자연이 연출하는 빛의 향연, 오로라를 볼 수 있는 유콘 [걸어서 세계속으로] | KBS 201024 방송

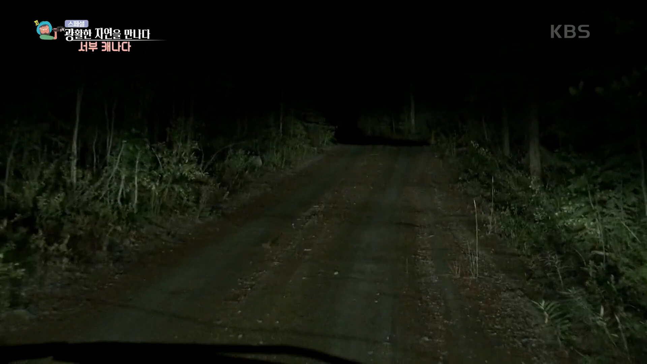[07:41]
저녁을 먹고도 한참이 지난 시간 오로라를 보기 위해 숙소를 나섰다.